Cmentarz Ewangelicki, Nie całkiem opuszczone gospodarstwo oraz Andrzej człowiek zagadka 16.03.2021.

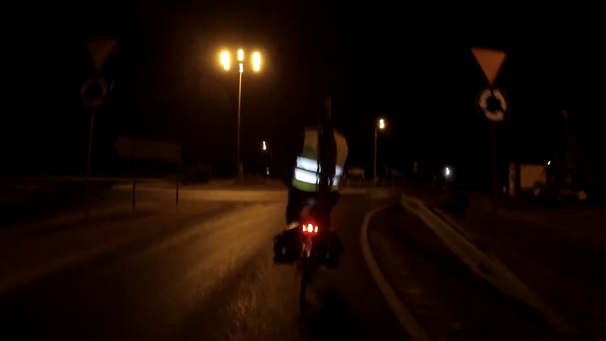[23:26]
No. Ta sama. To my tam dojeżdżamy jadąc od tego.
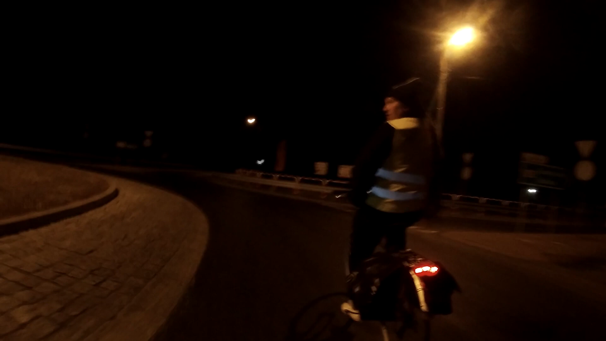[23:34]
Jak to się nazywa? Od Osieka. Aha. To do tej drogi dojeździemy.
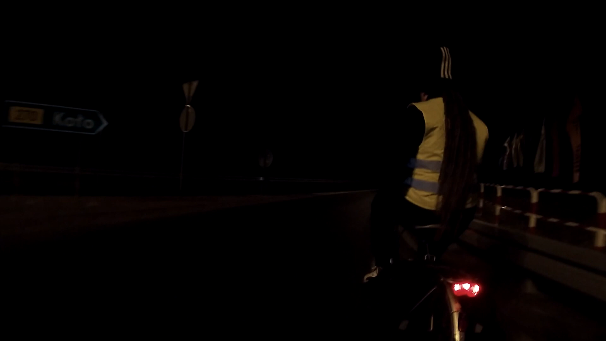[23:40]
I ostatnia prosta. Do koła ile pisze?
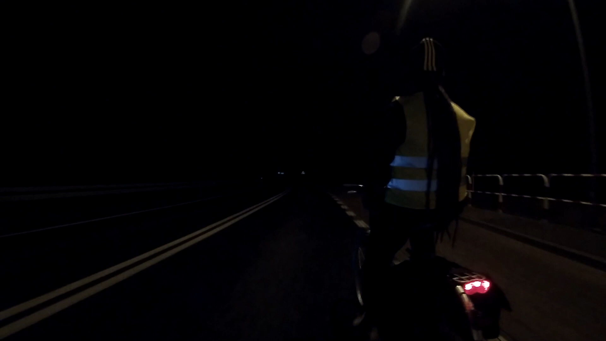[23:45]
Nie widzę jeszcze. Ale. Chwilę. Ale daje ładnie ja ta lampa.